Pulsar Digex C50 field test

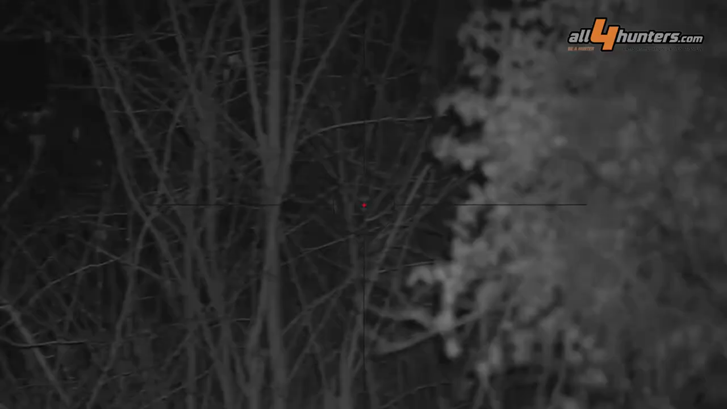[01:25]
nighttime performance is very similar to previous Pulsar digital riflescope model
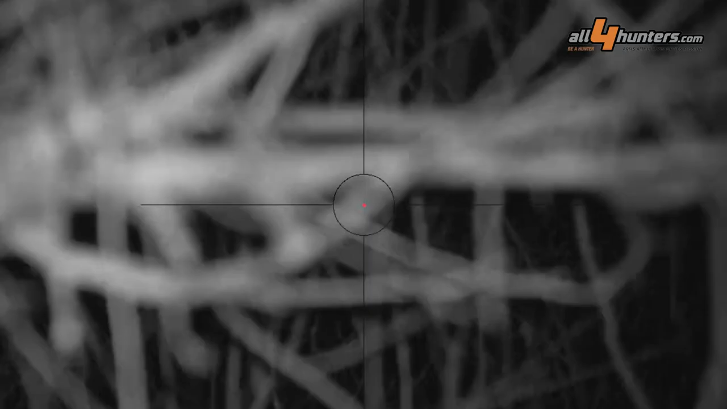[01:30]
it's very very good but what sets apart the Dijex c50
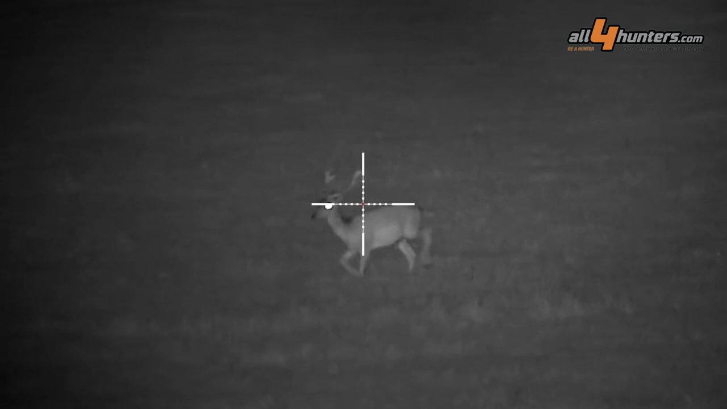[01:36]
from most other digital night vision rifle scopes it is nighttime color capability